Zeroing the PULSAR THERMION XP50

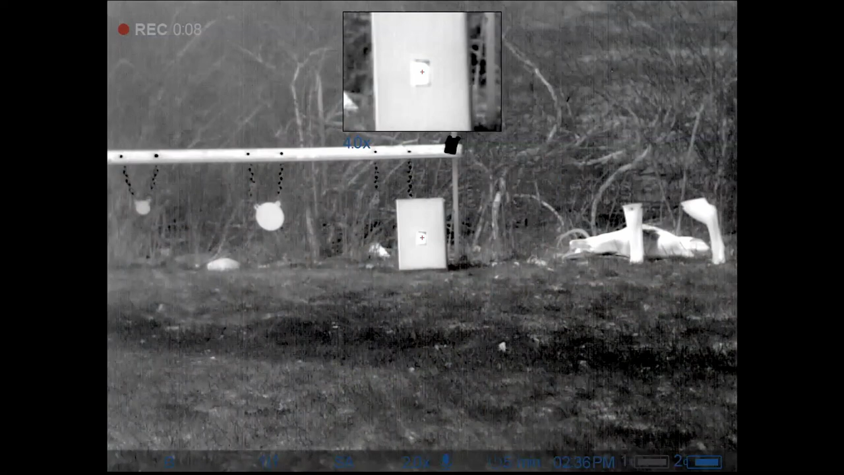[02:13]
Looks like a little bit to the right.
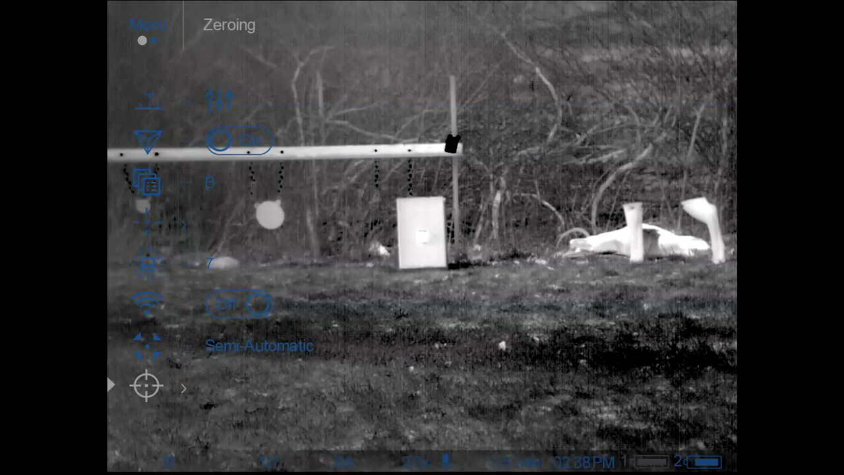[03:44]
Hard to see in the daylight. Go to zeroing. We're only at about 30 yards, which is fine for a 22 and what I'm doing.
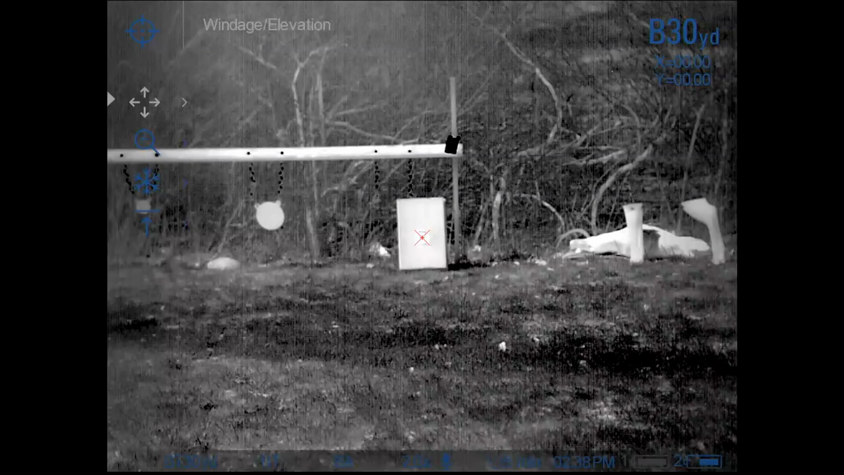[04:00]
Go to windage and elevation. Our Y coordinate is good. We need to change our X. So then we go over to where our miss was, which is about right there. Hit that.
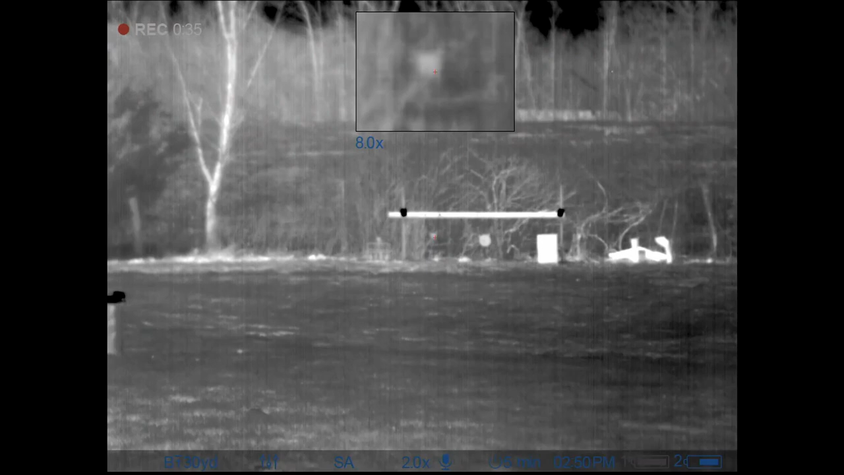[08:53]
Got that one. Let's go to the small plate. These things are so much easier to focus when it's dark out. They definitely still work in daylight though.
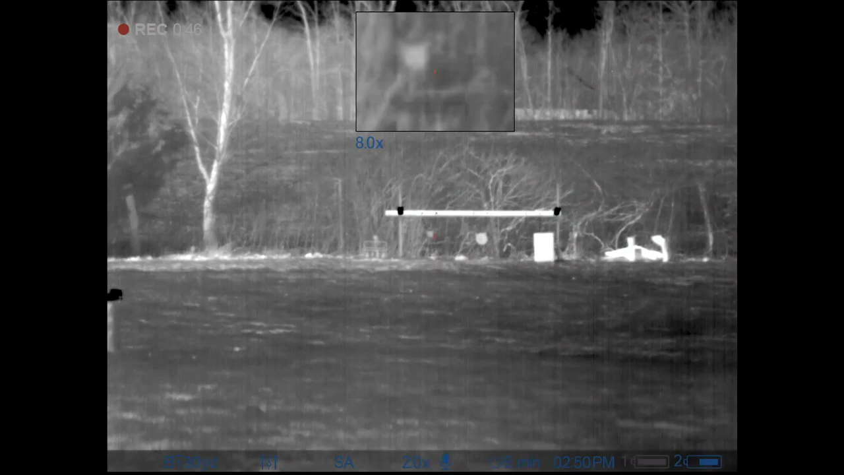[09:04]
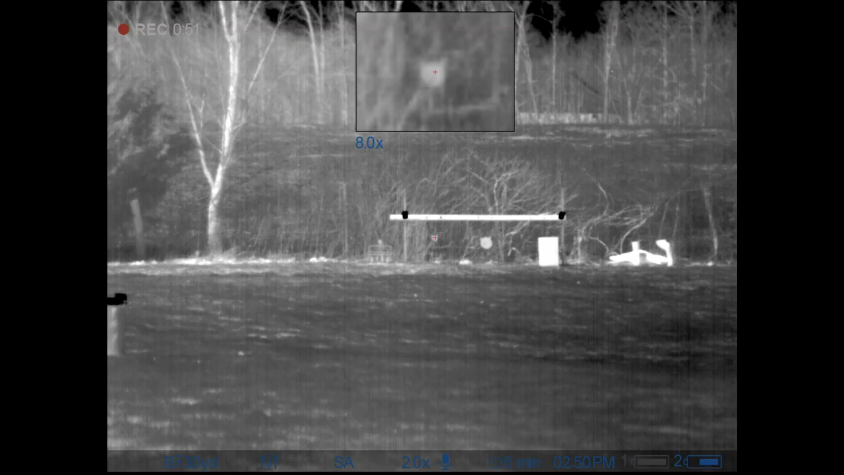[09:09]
A little low on that one. Felt that. There it is. 65 yards or so. It's a little small plate.
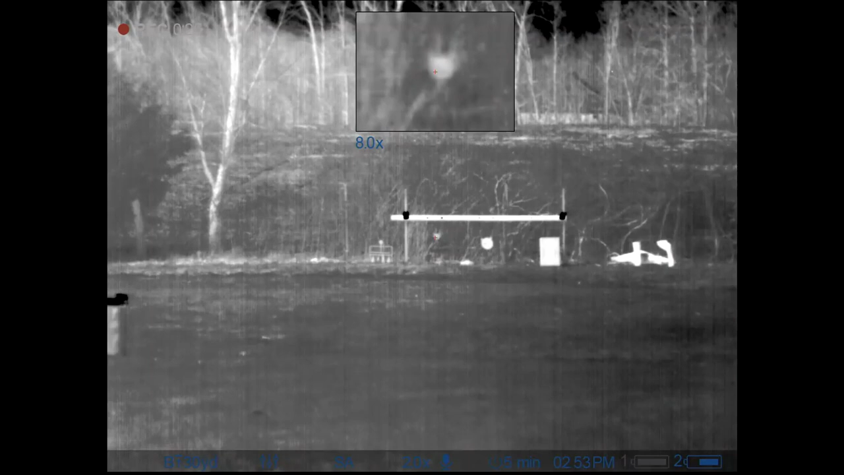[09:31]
Good. We are good to go kill some beaver.
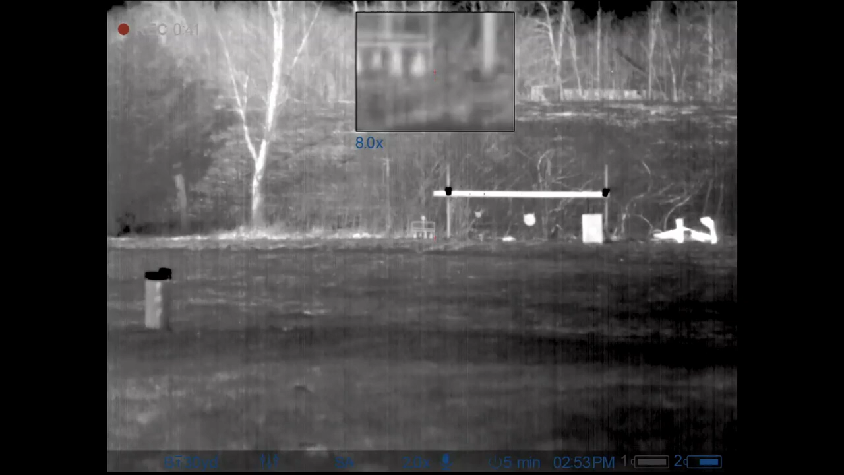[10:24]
Try to hit this little spinner over here to the left. Little bitty target right here.
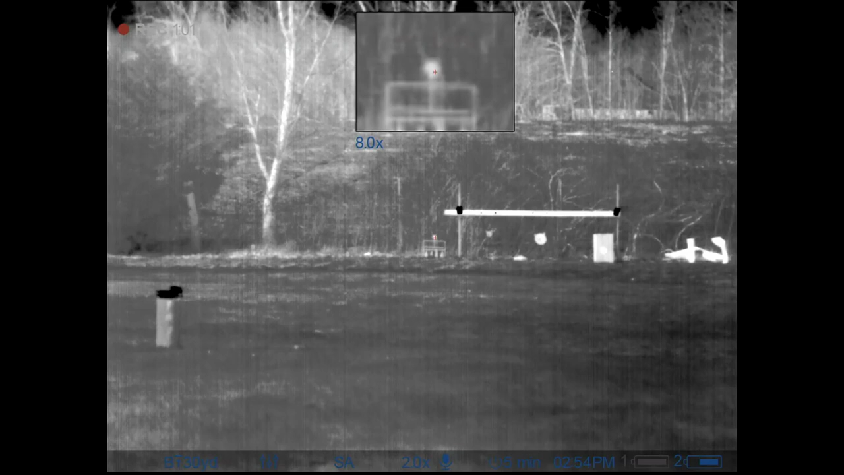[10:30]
Oh, barely clipped it. There it is.
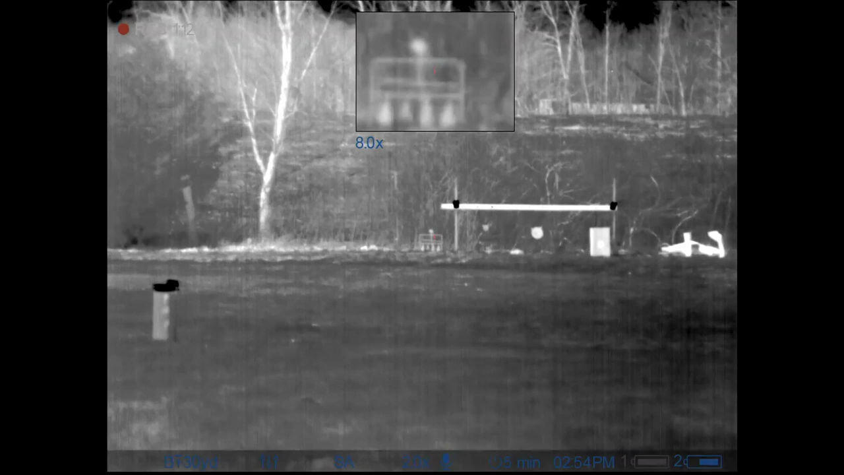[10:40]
Not enough power to spin it from here.